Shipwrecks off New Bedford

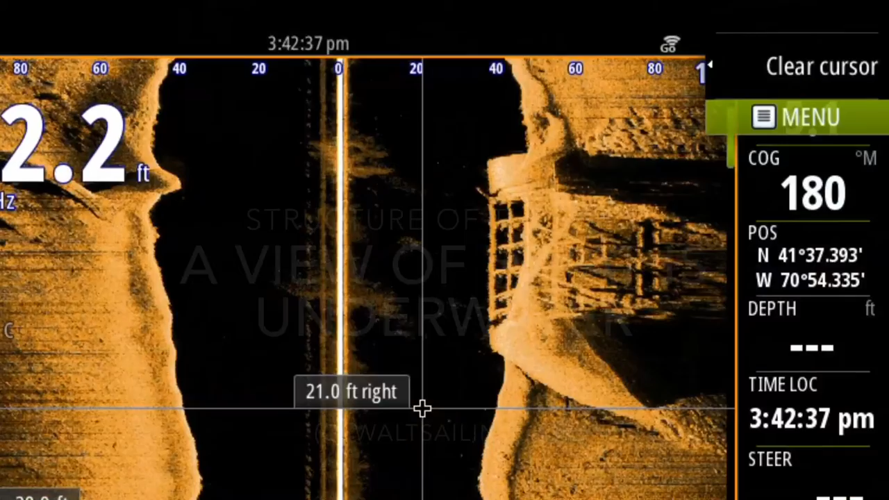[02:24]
and this is a look at the dike and coming into bedford harbor you can see a tremendous structure
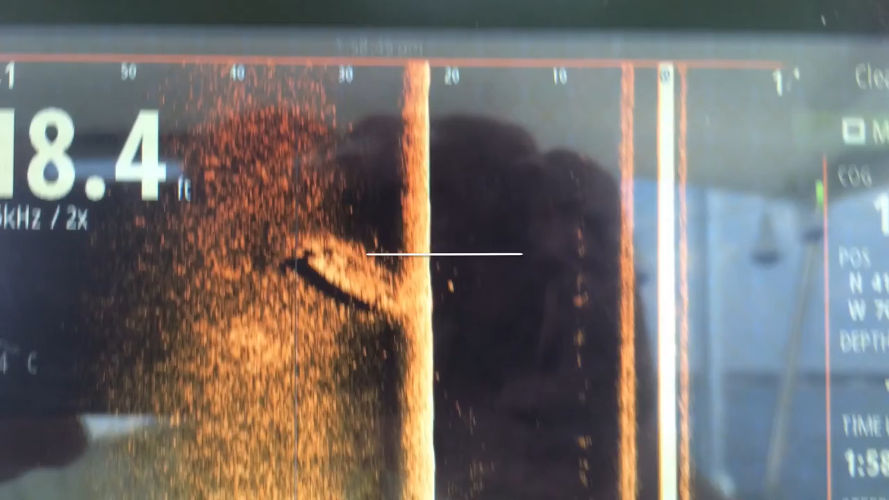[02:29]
underneath it over here we got a small wreck up clark's cove some sort of small runabout